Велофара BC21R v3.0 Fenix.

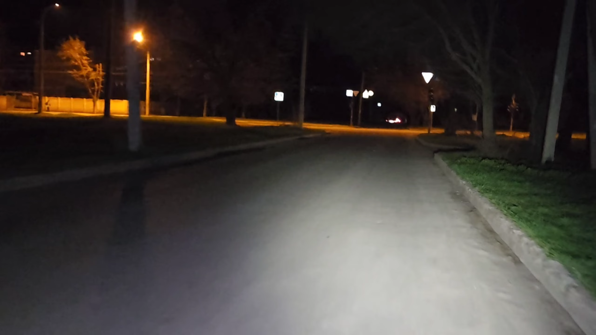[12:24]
впереди единственная освещенная улица в нашем районе светофоры не работают там уступаем дорогу
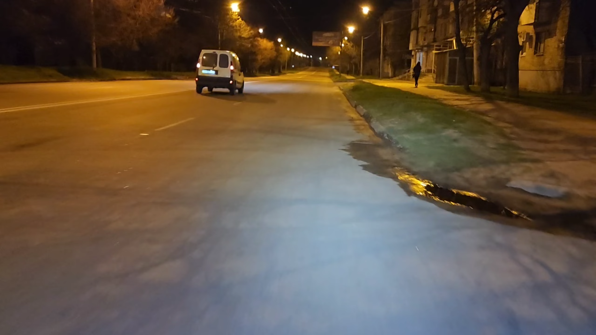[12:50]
ну когда улица освещены конечно все классно
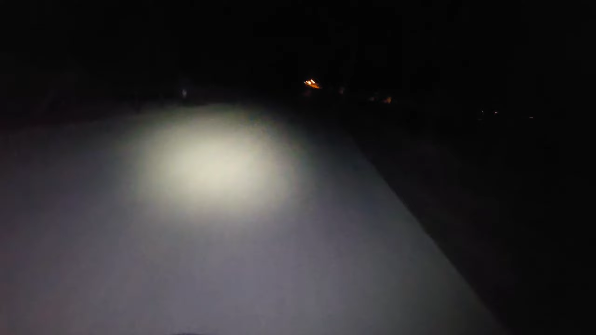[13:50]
в общем то видно очень хорошо это самое слабое ну конечно если есть освещение на улице то этого достаточно меня будет видно а вот это режим стробоскопа